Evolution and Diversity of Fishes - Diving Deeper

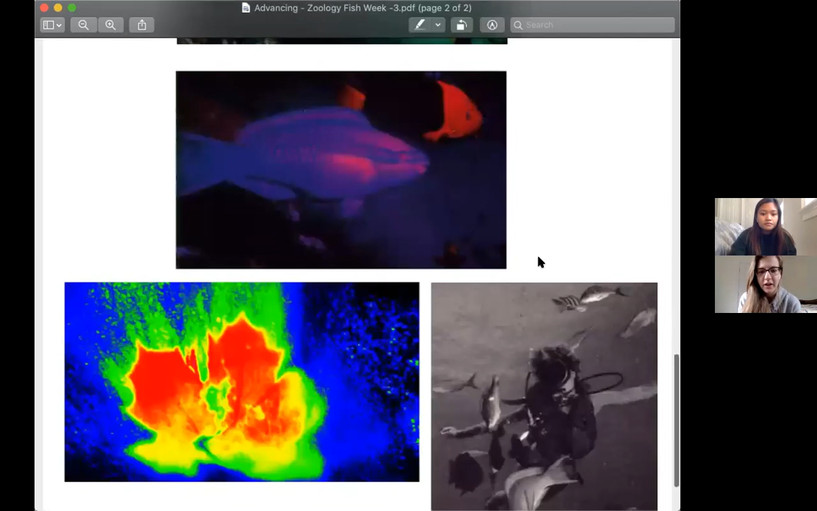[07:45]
some fish may even see more than just color vision. So if you look at the picture on your left hand side, that is infrared vision. And that is seen in a few species of fish, a few kinds of fish, but it's not very widespread. For example, though, salmon live in both freshwater and seawater environments. And they can see in color, not as well as humans can, but they still can.